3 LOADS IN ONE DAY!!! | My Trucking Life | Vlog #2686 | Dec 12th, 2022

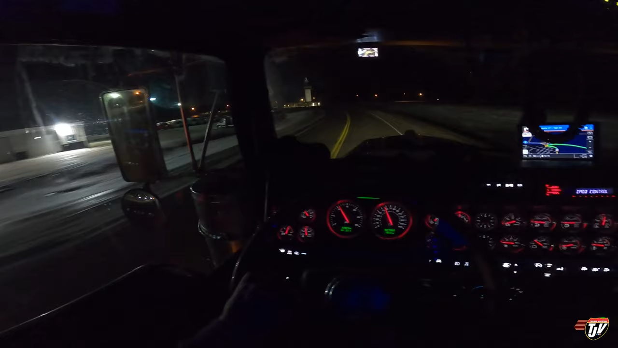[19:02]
We got a plan. This here is Pembina, North Dakota. We're just gonna go around the corner here, and the Canadian border is just right there.